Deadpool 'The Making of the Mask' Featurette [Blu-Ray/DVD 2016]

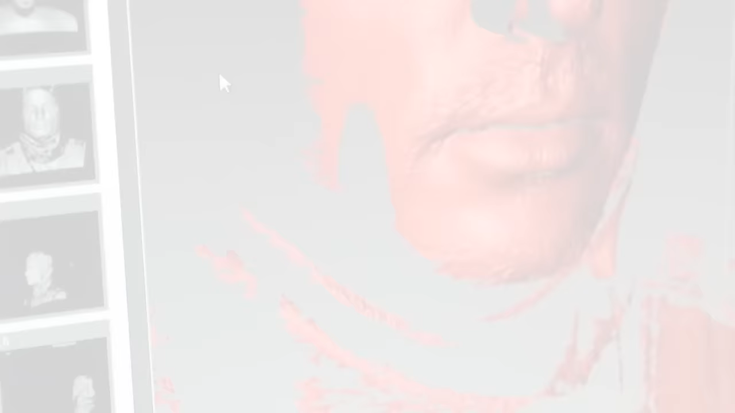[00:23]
We digitally scan Ryan and start with his head, and then we sculpt on top of that.